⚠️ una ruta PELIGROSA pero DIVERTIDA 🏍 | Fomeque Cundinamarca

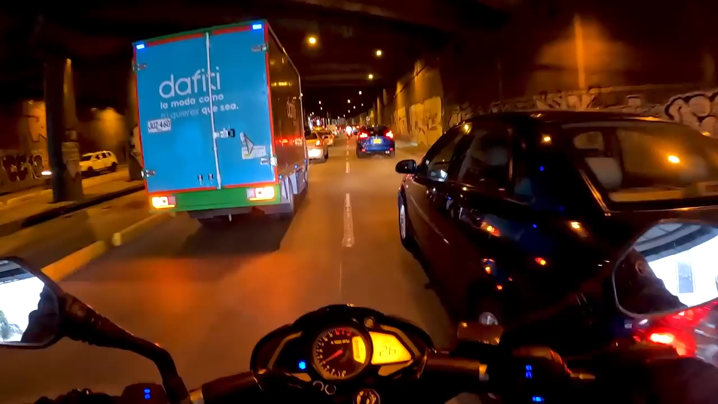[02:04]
hay mucho trancón ya vamos un grupo grande vamos como más o menos unas 7
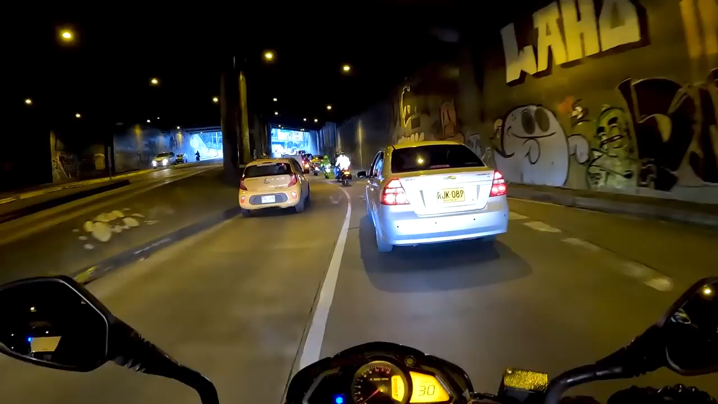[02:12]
8 motos los que van acá adelante creo que atrás viene alguien más vamos ya saliendo la